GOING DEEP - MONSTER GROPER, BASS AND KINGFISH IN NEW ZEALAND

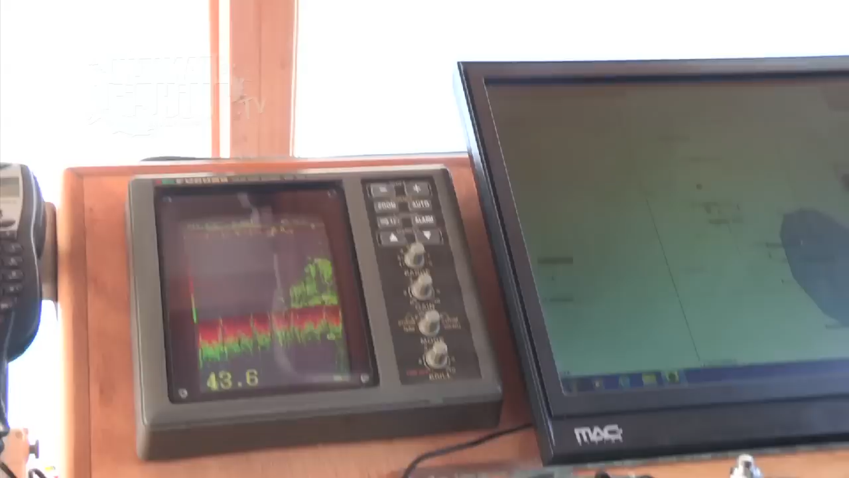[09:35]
A bit of a school to fish on the sander there. Have a bit of a look around, see if we can hook one.